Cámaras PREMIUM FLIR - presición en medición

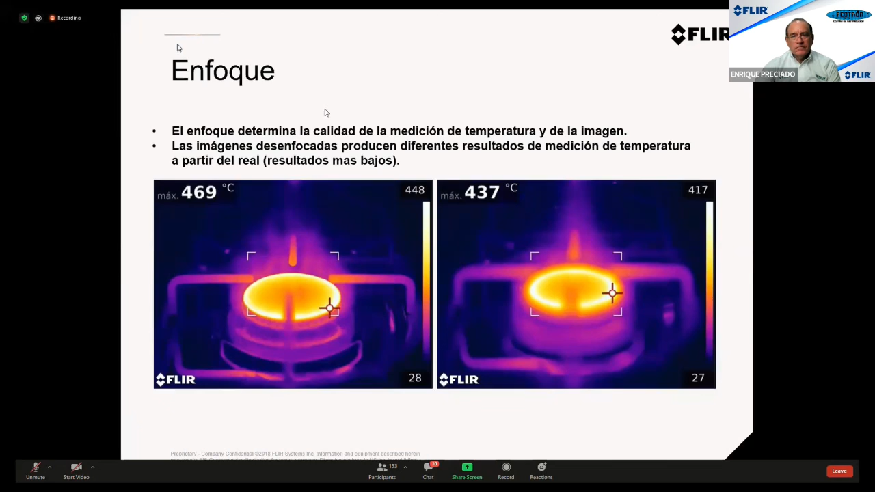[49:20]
Siempre tenemos que enfocar bien la imagen para enfocar bien la venta. La composición de la imagen, ¿no? Mira, una imagen como esta. Tenemos aquí un punto de calentamiento en una conexión y en una subestación. Ok. Esto nos muestra que hay calentamiento. Pero, ¿cuál es el delta comparado con las otras fases? Porque aquí solo tomamos una fase, ¿no? Entonces, para hacer un reporte donde se puede comparar, ¿no?
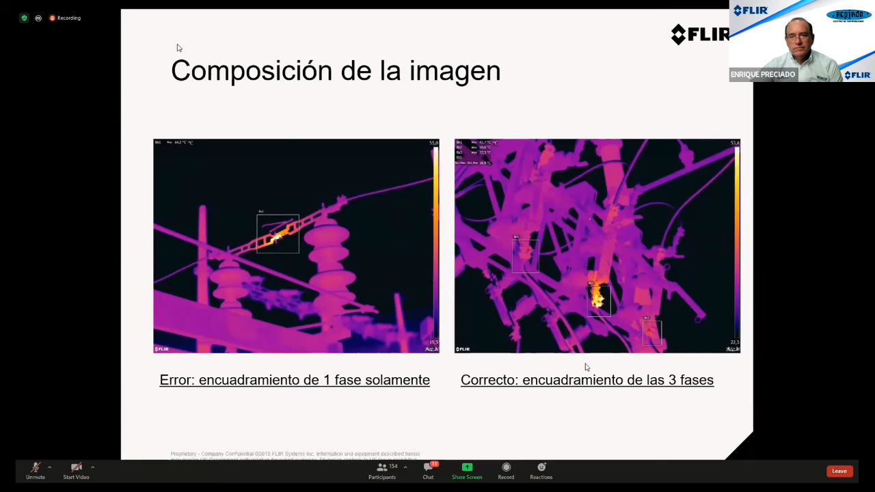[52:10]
Entonces, hay nivel dos, y cuando ve una imagen como esta, mira, parece que haga una nueva inspección y me traiga con un ángulo mejor que este. Y el rango de temperatura. Este, yo creo, yo creo que es una de las fallas que se ve ahí demasiado, ¿no? Porque todos los termovisores tienen dos o tres rangos de temperatura. Entonces, los inspectores tienen prisa. Los inspectores quieren ir a la planta y hacer las tomas y regresar a la oficina para empezar a jugar con el software para llegar a los reportes, ¿no?